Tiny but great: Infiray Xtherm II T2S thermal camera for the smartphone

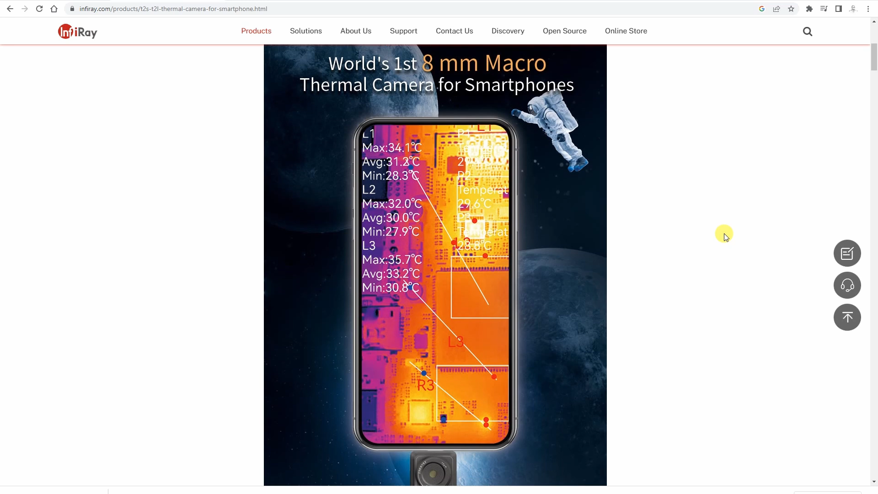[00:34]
the infra camera is 256 by 192 pixels the
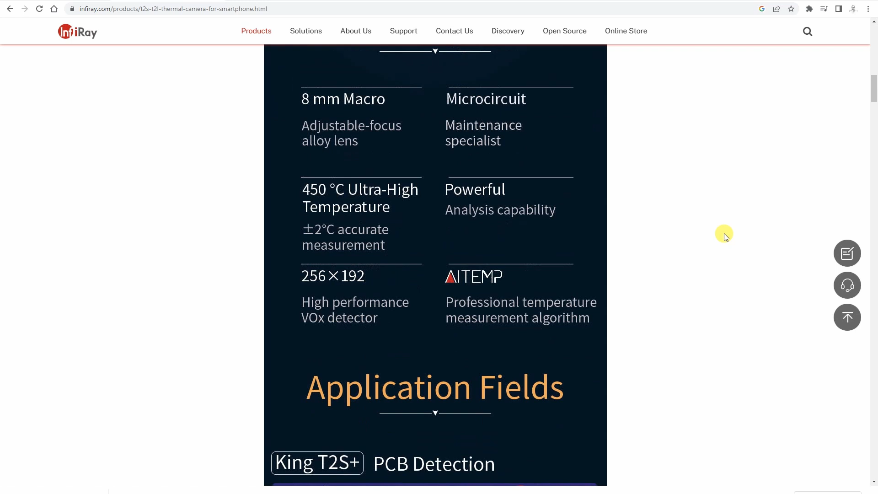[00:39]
operating range between minus 20 up to 450 degrees celsius
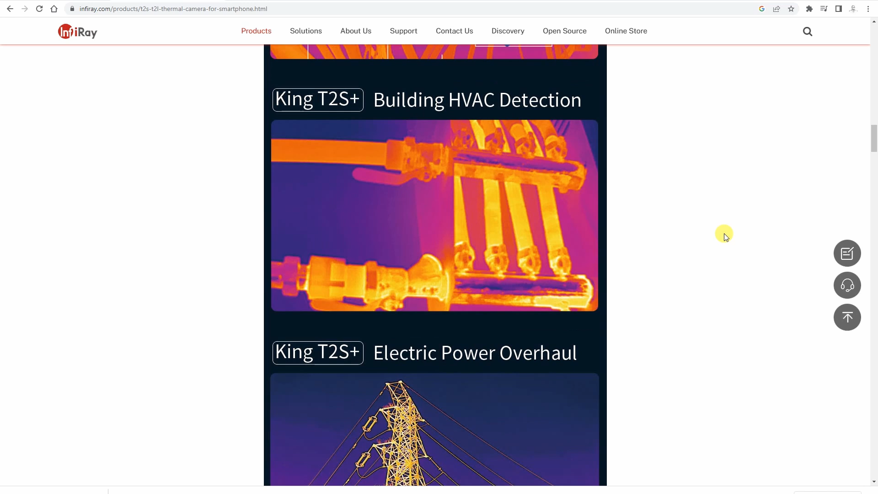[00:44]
and the accuracy is very good plus minus two degrees now
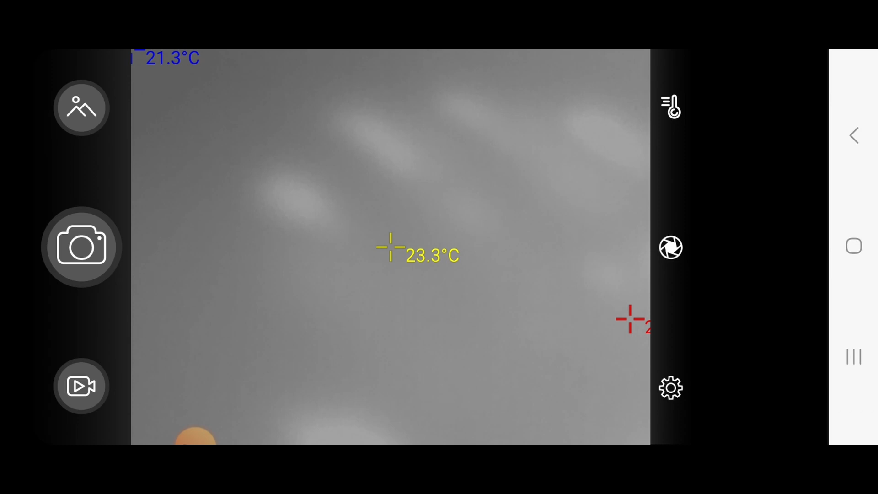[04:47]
On screen: spot 23.3°C
first here we can do some settings to see what we want to be measured for
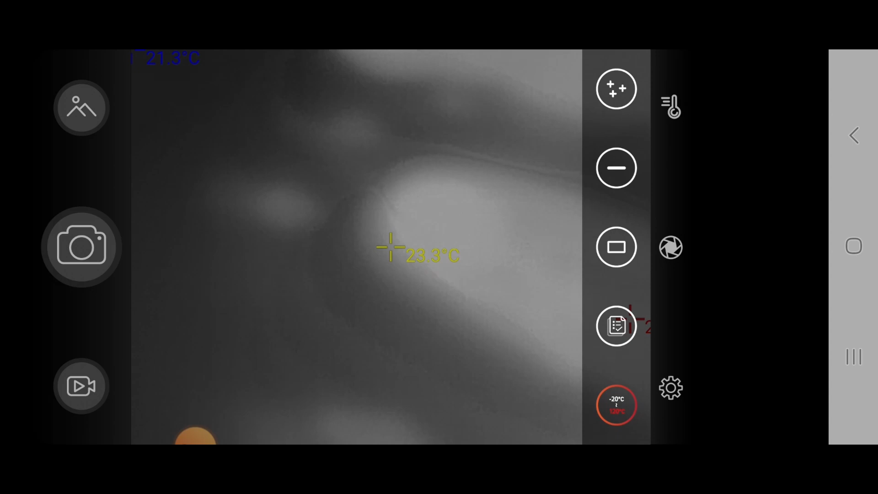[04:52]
example several points or maybe a line
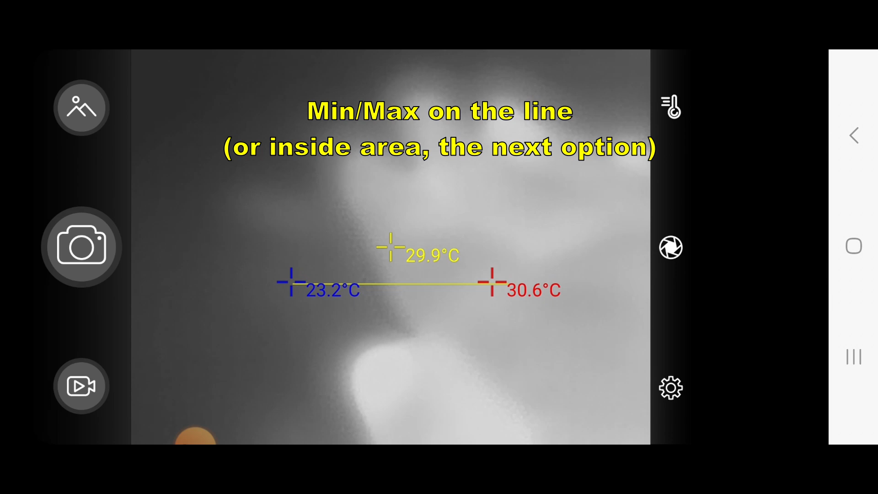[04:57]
On screen: spot 29.9°C, max 30.6°C, min 23.2°C
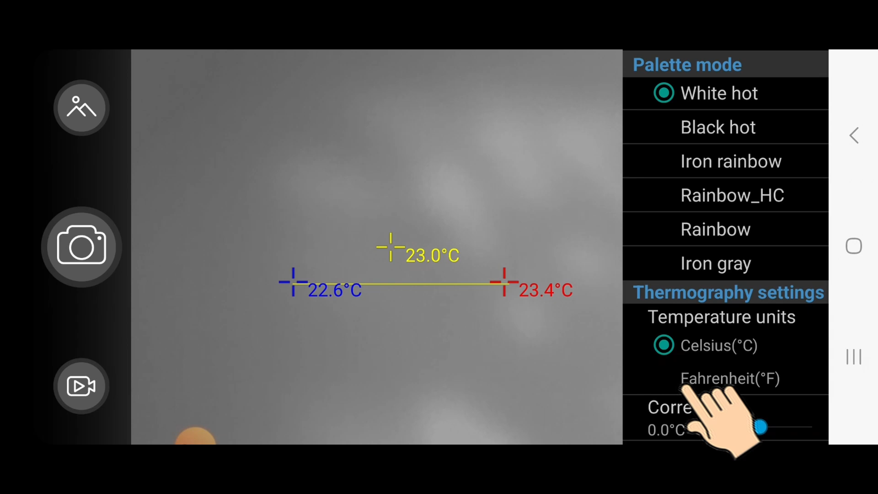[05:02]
On screen: spot 23.0°C, max 23.4°C, min 22.6°C
additional settings ah yes thermal marks okay i think this color combination is the best rainbow
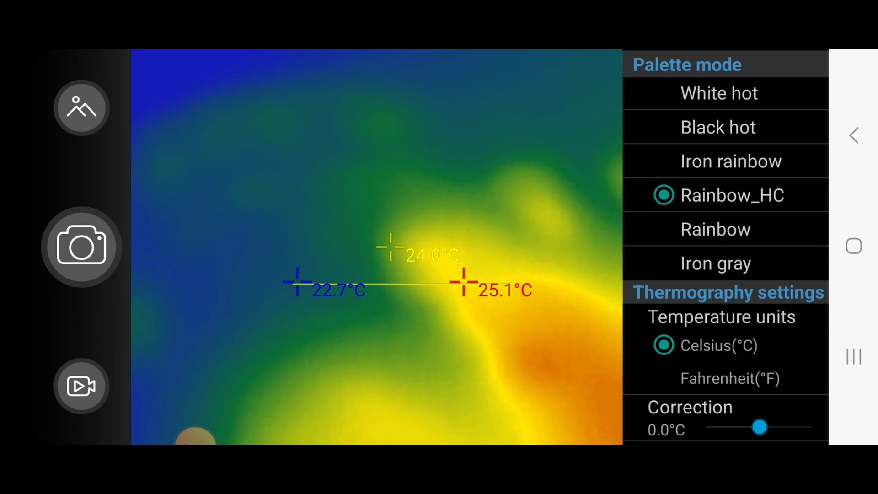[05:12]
On screen: spot 24.0°C, max 25.1°C, min 22.7°C
here we can change if we want to measure in fahrenheit or in celsius
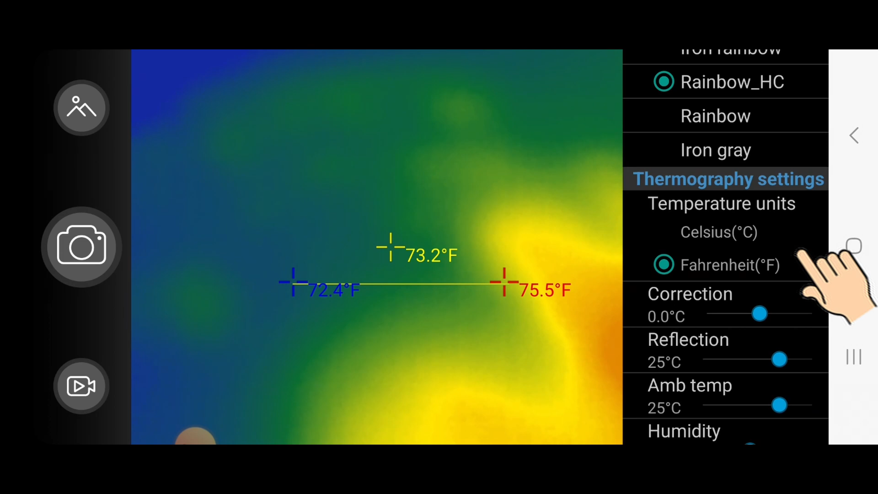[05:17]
On screen: spot 73.2°F, max 75.5°F, min 72.4°F
and then we have here additional corrections if we
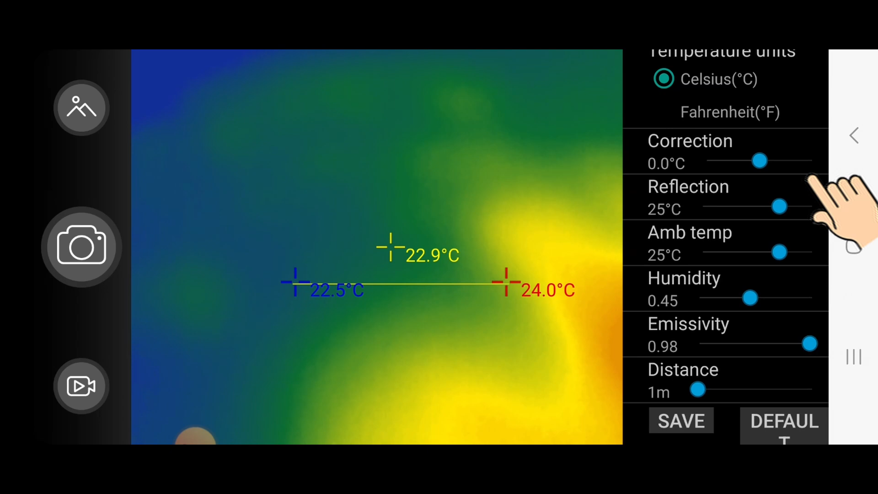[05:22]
On screen: spot 22.9°C, max 24.0°C, min 22.5°C
want really to measure accurate we can set correction if we know the we have some reference temperature temperature the humidity ambient temperature ah yes and here we can set the emissivity
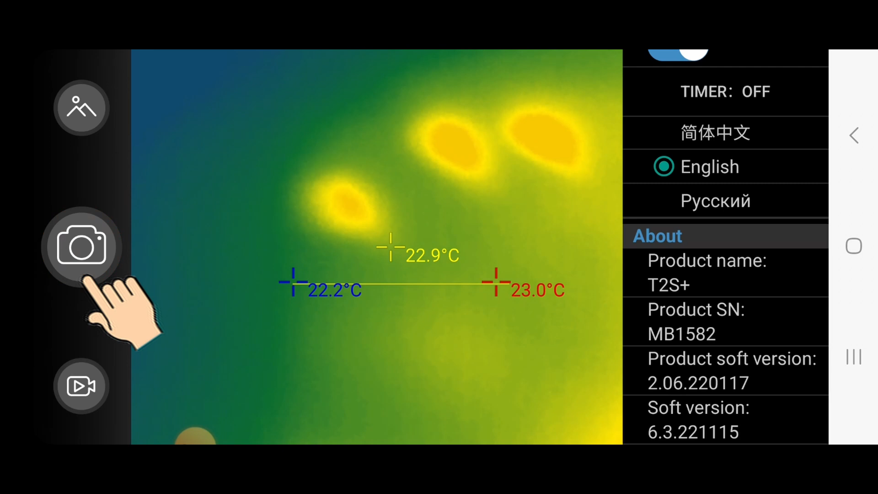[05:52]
On screen: spot 22.9°C
or i can start with the recording but yes now the microphone is used by the app screen recorder
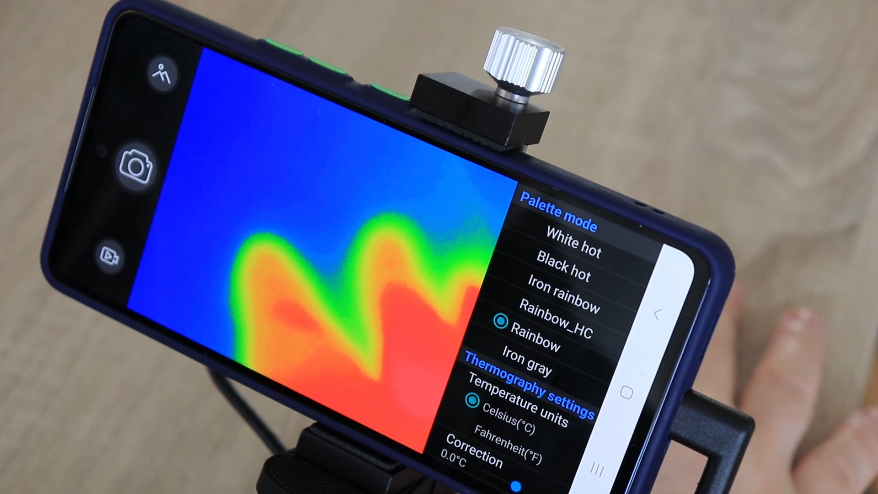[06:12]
and now i'll show you few examples but i don't have to use the screen recorder now i use it because i want to show you the menu too but here i can actually from the app record the picture or the video
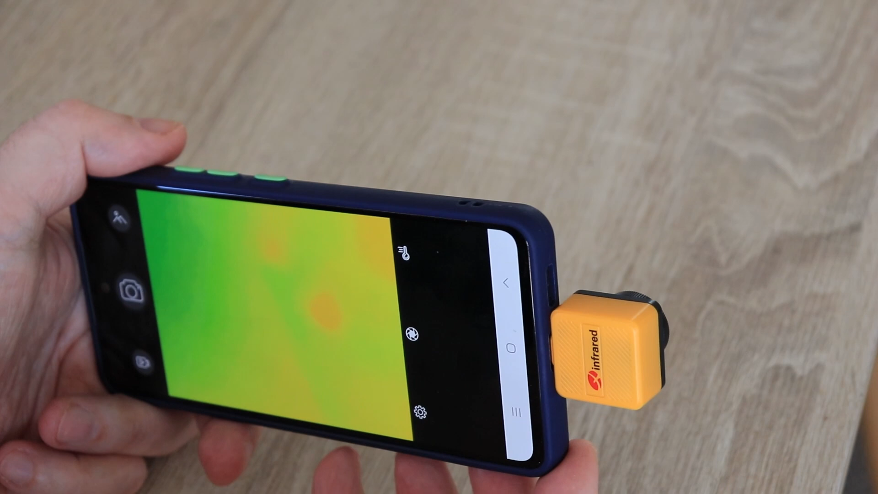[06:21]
well actually from now on i will use it in this position without the cable because it uses less space